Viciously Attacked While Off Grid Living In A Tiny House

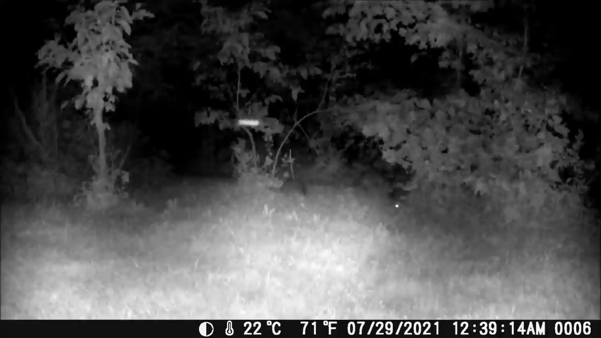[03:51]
But last night, we saw the possum somewhere right here.